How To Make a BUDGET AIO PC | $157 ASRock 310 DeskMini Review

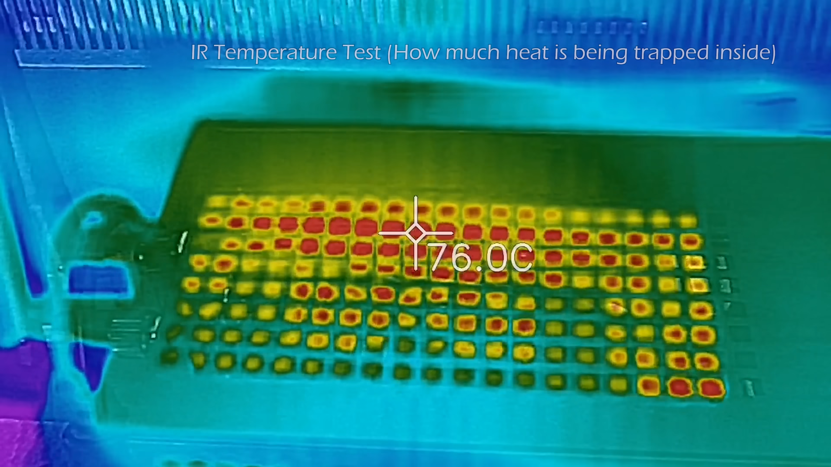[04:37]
On screen: spot 76.0°C
and that's showing that the VRM is getting to about 86 degrees and everything else is well controlled. I mean, with 45 watts being dumped in the case, it's not that big of a deal.
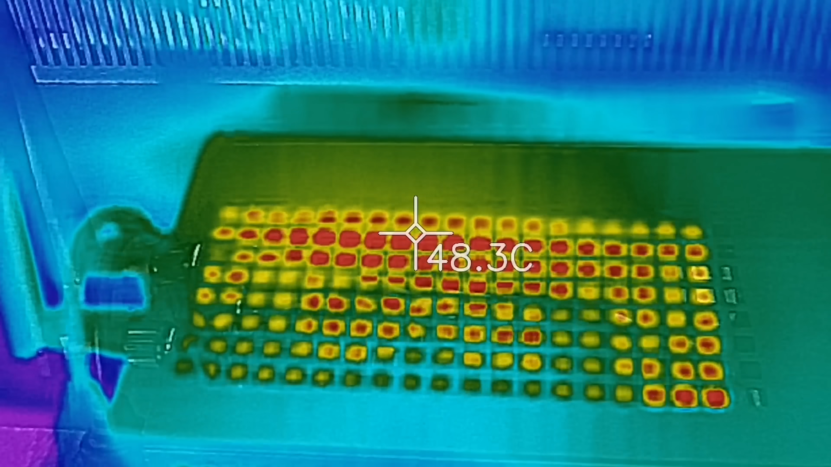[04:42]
On screen: spot 48.3°C
You know, you probably hold your hand up to 45 watts and not get burnt.